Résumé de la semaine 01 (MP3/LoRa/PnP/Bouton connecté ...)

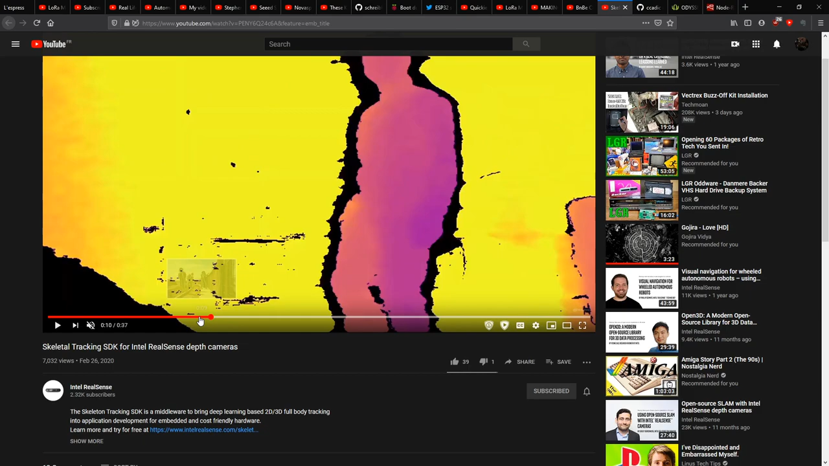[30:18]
assez précision les gens peu importe ils sont de dos de face c'est